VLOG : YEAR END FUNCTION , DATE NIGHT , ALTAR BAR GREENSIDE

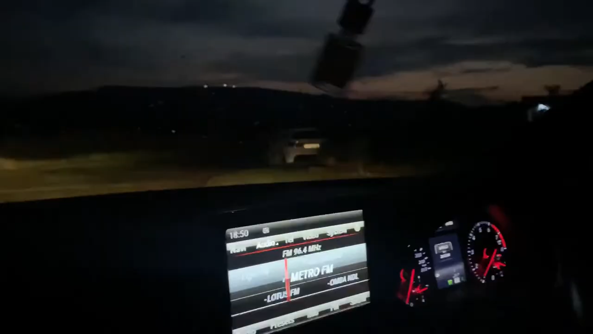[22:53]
It's like parked in the middle of nowhere. Because it doesn't go. Get a car, they said.